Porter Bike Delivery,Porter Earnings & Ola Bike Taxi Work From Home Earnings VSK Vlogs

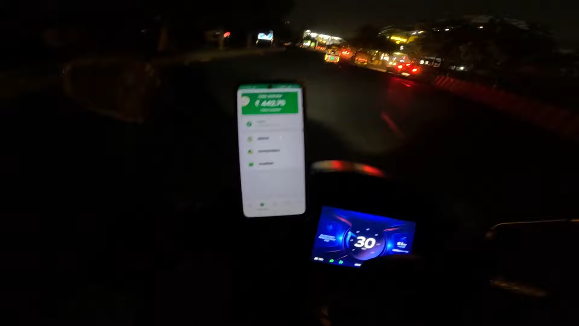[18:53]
चपन हो रहा है एक और बच जाए तो मज़ा आजाए चारसो ब्यालिस रुपए के अर्निंग है चारसो तैतालिस रुपए और दो मेरे जो है वो है पोर्